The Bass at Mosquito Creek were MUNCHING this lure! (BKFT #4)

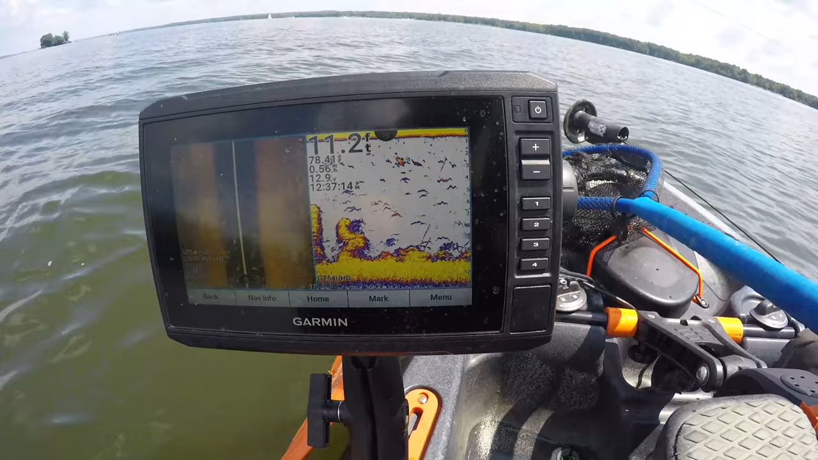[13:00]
On screen: depth 11.2 ft
See that? You can kind of see some structure. That could be vegetation or tree piles or something like that. But, I've been going around throwing this drop shot, and we just got that first bass there out here for about 20 minutes now. And, we'll keep along with that pattern.
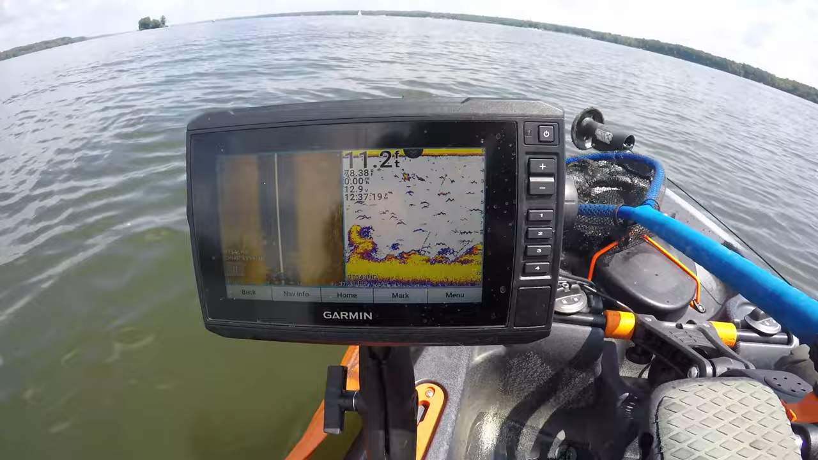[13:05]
On screen: depth 11.2 ft
See that structure pile right there? It's only a couple feet of a hump. But, see all this fish right there on top?
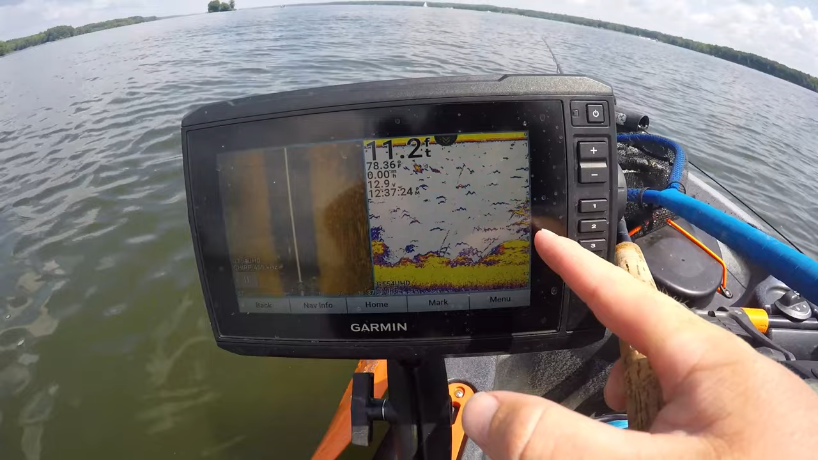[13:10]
On screen: depth 11.2 ft
So, those are more than likely crappie, but there's going to be some bass mixed in there. Well, spent a little time offshore.